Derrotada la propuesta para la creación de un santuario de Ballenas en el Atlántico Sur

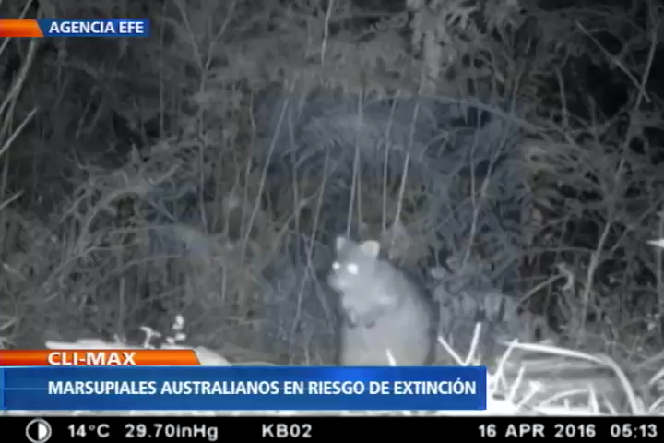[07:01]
Este animal, incluido en la lista de especies vulnerables de la Unión Internacional para la Conservación de la Naturaleza,
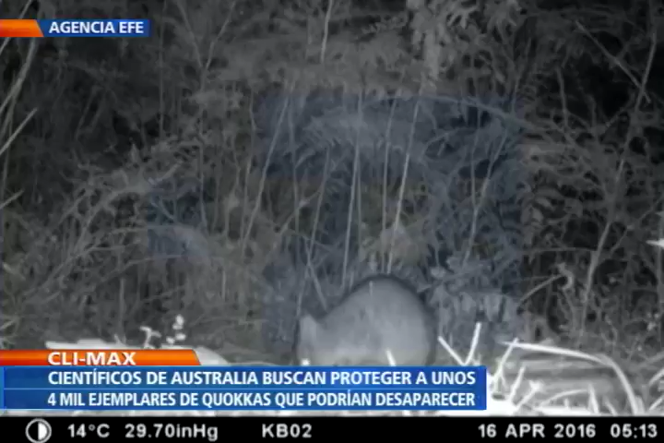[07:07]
es un marsupial herbívoro y nocturno que mide poco más de 40 centímetros,